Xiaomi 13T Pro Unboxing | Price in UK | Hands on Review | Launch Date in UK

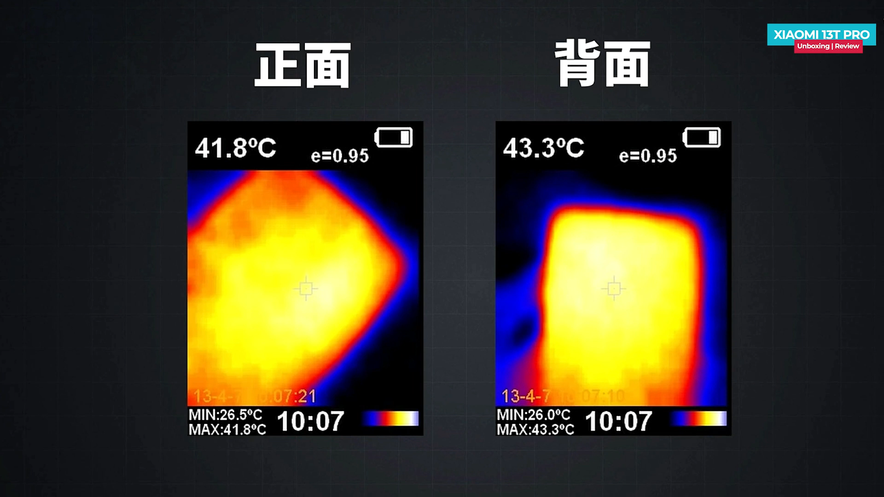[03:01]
43 degree celsius due to the intensive performance the performance achievement is quite remarkable and can be combined favorably with the snapdragon engine 2.